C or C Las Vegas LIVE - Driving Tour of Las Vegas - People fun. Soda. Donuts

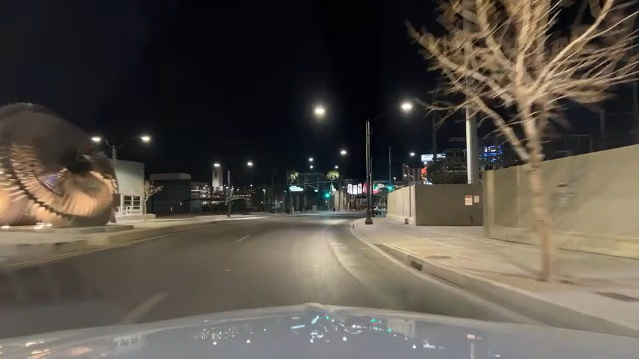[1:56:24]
Not bad, that's opening night, official opening night without the big opening party where everything's free.
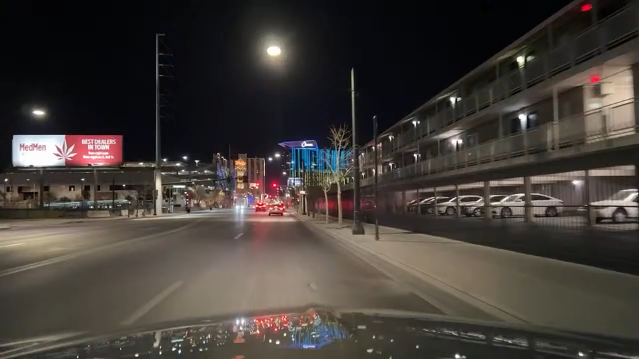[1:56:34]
This one is actually guests enjoying the facility, so that's good to see. That's a successful opening. I want to stay in Vegas full time, definitely.